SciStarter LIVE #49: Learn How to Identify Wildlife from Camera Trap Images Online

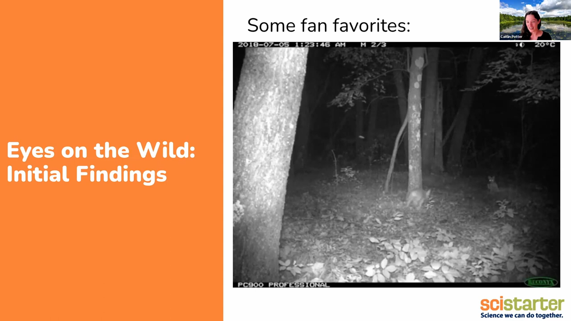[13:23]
And then later that night, back in the same place around midnight, no doubt wreaking havoc and keeping their parents up, but having a grand old time. So these are a lot of fun because you really do start to see things that you're unlikely to just stumble across when you're out in the course of your field work.
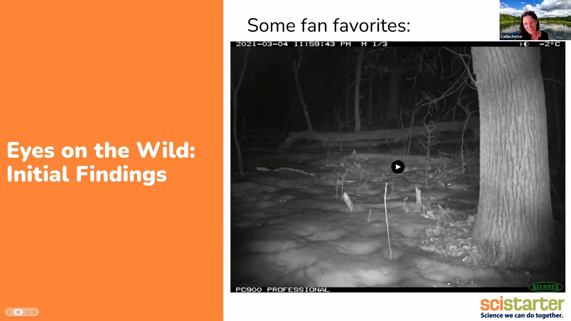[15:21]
it would probably take me five or ten minutes to walk, certainly longer than that in the snow. And so to have some volunteers pick up these otters and say, these look like otters, but it doesn't make sense, was a really fun find. These cameras really are great at kind of giving some insight into what's happening when the scientific community is not around keeping an eye on the world. Okay.